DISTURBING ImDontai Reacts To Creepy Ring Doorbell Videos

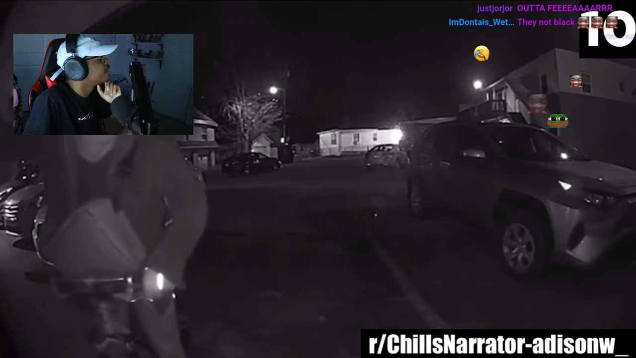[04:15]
A Reddit user named Addison W has posted one of the creepiest things ever caught on doorbell cam to the Chills Narrator subreddit. A large, scary man bikes up to the front door and has this to say. I'm sorry.
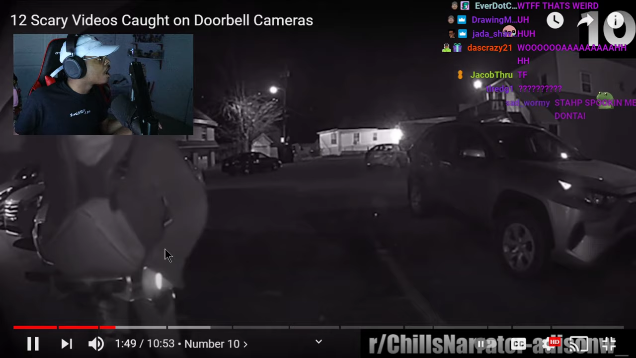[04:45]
Looked in one day and saw you. Oh, God. I can't stop. The creepy man has his face covered and a light on his head that could be used to better see into people's windows.
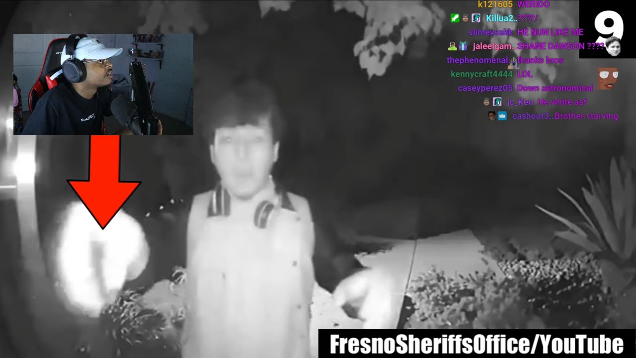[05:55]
He reaches out with a tool and you can see him trying to loosen the casing with one hand while trying. I don't think people know how these work.
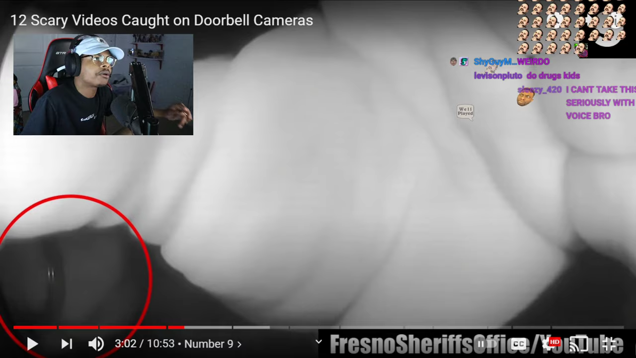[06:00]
Like, just because you take it, like the footage is already like saved.
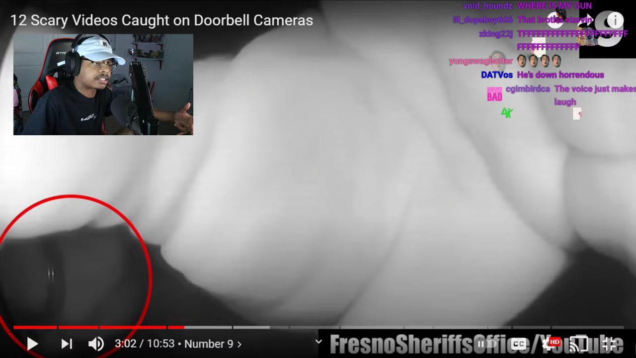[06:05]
Trying to pull out the doorbell camera with the other. Concentration is written on his face as he gives one last tug and then gives up.
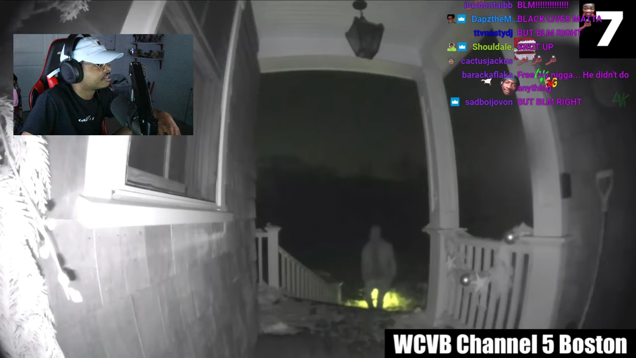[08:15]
A rather shady-looking man walks up to a house in Cohasset, Massachusetts, and turns on the flashlight app. The flashlight app? Or you mean just he turned on the flashlight on his phone? Oh wait, what the hell? Look at him, bro. What is he doing? He doesn't seem to notice that he's already been caught. The doorbell camera's recording his every move. Dumbass. As he appears to shine all around on the ground, possibly lifting up a welcome mat and some other places to look for spare keys.
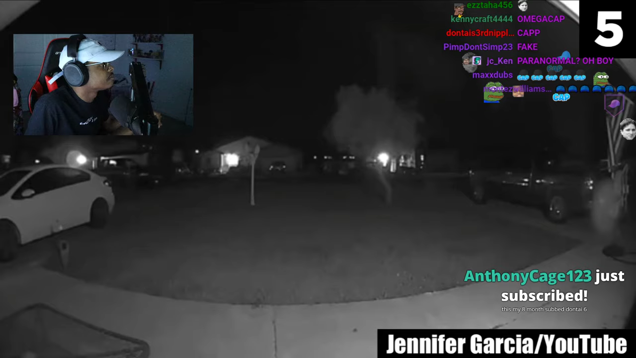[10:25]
This weird round object floating around on a clear night is what sets off the alert. Too slow moving to be a bug, not to mention transparent. So what do you think this mysterious unexplained light could be? Nah. I'm not sure if it's a real paranormal video, but I'm willing to give them the benefit of the doubt and entertain the possibility of a ghost orb outside.
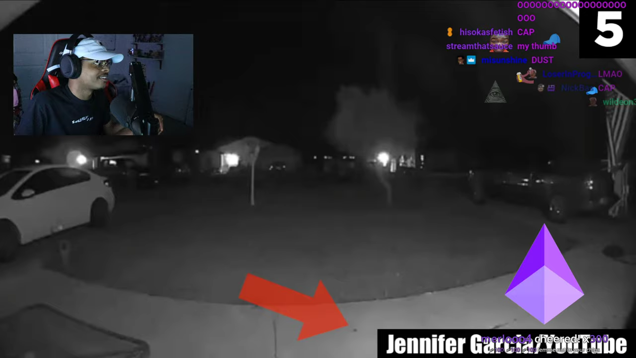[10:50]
A creepy stranger in a crazy mood is apparently trying her
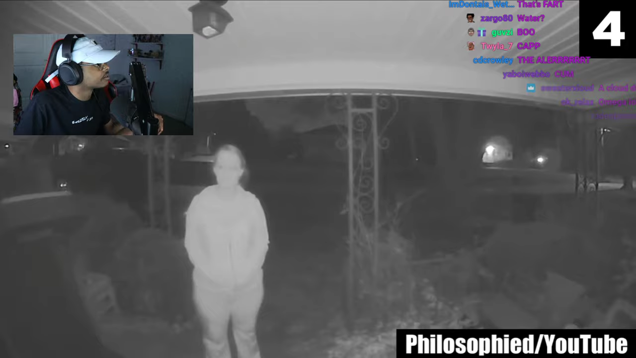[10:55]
best to freak out the owner of this doorbell camera. With all the weird things she's caught on tape doing, she walks towards the doorbell camera while making a face.
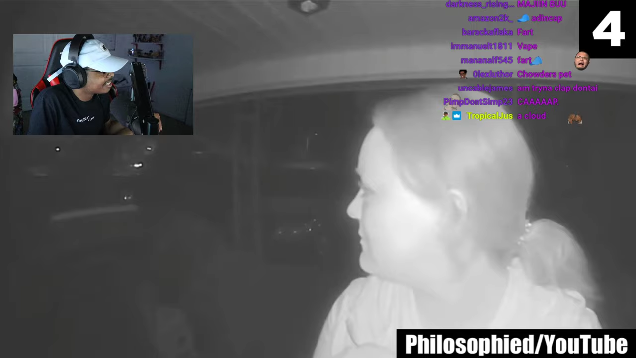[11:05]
And she turns around when she sees the headlights of an oncoming car. Weird ass! Clearly aware that she's doing something wrong and afraid of getting caught.
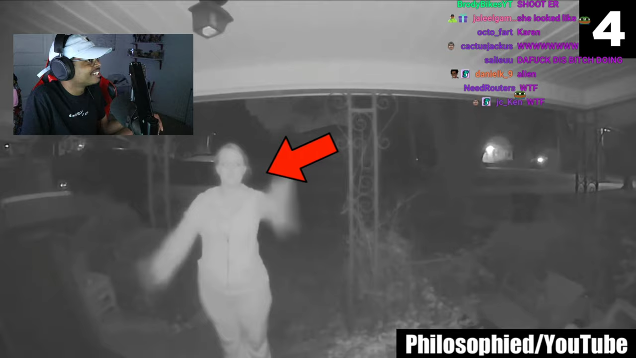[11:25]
Maybe she's got the wrong house. She built like a Teletubby, bro. She knows the owner of this doorbell cam.
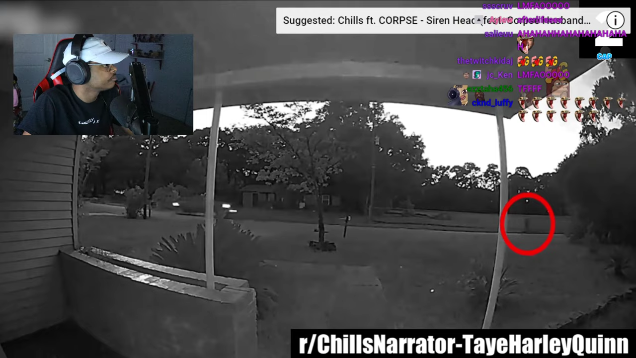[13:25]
They say their camera has never acted weird before, but for some reason this mysterious shadow figure, transparent and paranormal, is somebody on a scooter, bro. Is traveling at a high rate of speed behind a truck at random.
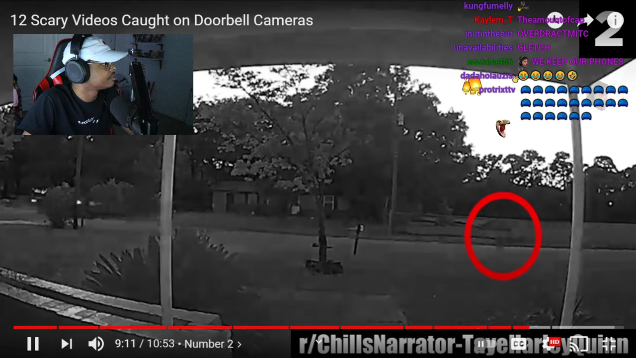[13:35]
Or running. Some people say this is a person on a bike, while others say it's somebody running, but most agree that this video is paranormal from the looks of it. He passed his fuck. Yeah, I don't know what he's doing, but he passed his fuck.
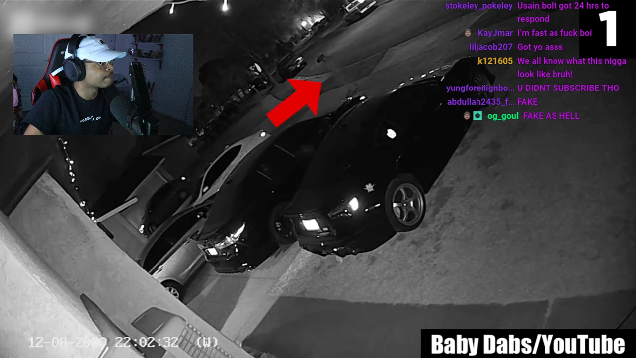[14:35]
tilted at an interesting perspective that shows us more than most other scary. It looks like he's just wearing all white, and the camera can't like pick it up or something, or is he just blending in with the background? Tilted at an interesting perspective that shows us more than most other scary door. Honestly, y'all, if we were ghosts, right? If we were ghosts and we can come back, why the fuck would we like? Why would we just be walking around? Like, wouldn't you think we could do some more cool shit than walk on the sidewalk in the neighborhood? Like, if I'm a ghost, bro, I'm walking in the street and shit. Like, I'm not gonna abide by the fucking laws of Earth.
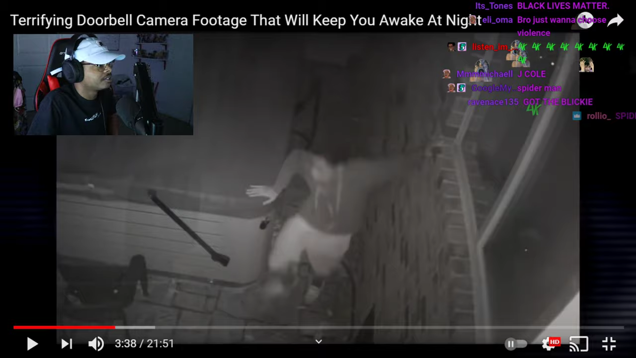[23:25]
Oakland County in Michigan. The guy was spotted multiple times creeping around people's homes and looking into their windows.
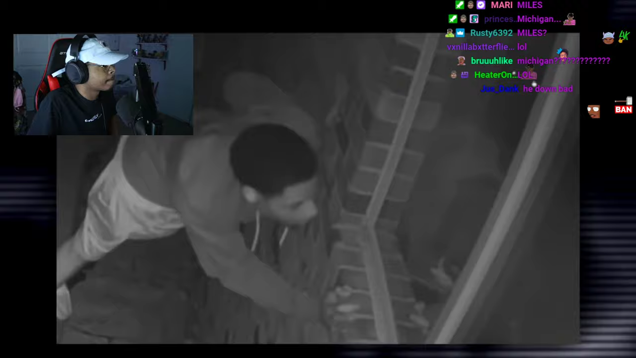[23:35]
Maybe this doesn't count as a doorbell camera, but it is a camera on someone's door, so I'm including it anyway.
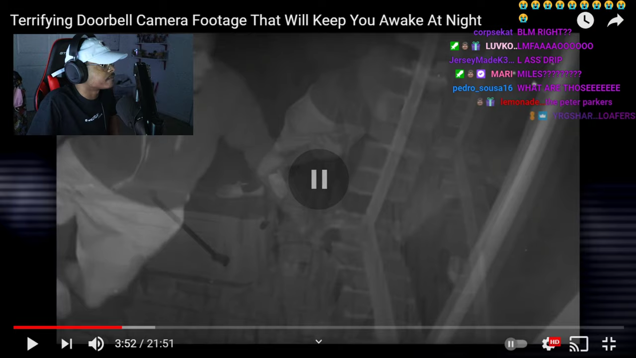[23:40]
The video is- This is what you choose to wear to a robbery, to a home invasion, man? This is what you choose to wear.
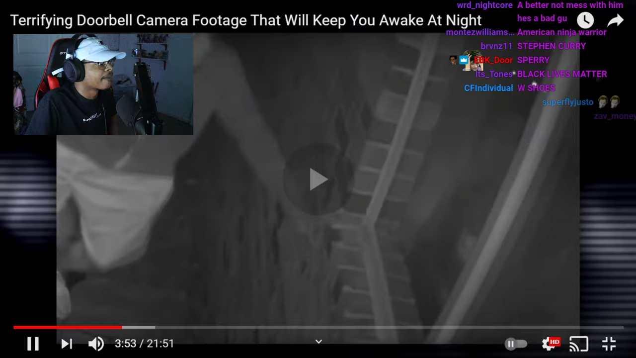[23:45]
Quite short, but it shows how determined he was. The creepiest part of this story is that on another occasion, a woman woke up in the middle of the night to find this man stood next to her bed.